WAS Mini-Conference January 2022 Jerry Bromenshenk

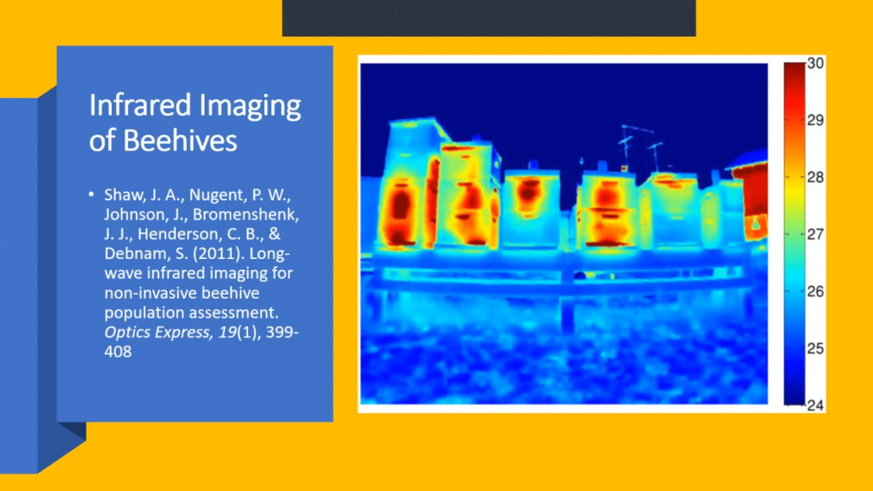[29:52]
I think of in 2015, 14 and 15, they're my recommendations for cameras available to the general public and what kind of camera you need and how you need, how you can use them. Now it's not surprising to me that you can sense the heat from a cluster in a wooden box, but I was surprised to see, you can also see the heat from a cluster and a star from many new mating nuke. Um, and these are some of Ray Oliverus's. The left-hand picture is one of these mating yards. The one on the right shows you two nukes side by side.
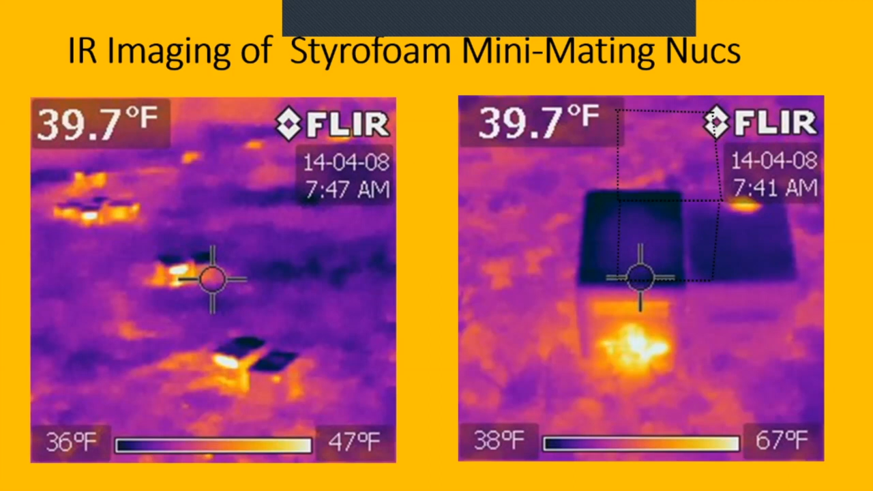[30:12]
On screen: spot 39.7°F
The one on the left is queen right, doing great. The one on the right's got, doesn't have a queen in it. You see a residual temperature where the remaining bees are backed by the feeder. Now here's a different way of looking at temperature inside of beehives. Instead of one or two or half a dozen sensors, my good friend, Robert Madsen, who unfortunately is no longer with us. He had a heart attack and, and we lost him. But for several years, he built a nucleus hive, came to the University of Montana in the summertime from Chief Dell Knife with some students.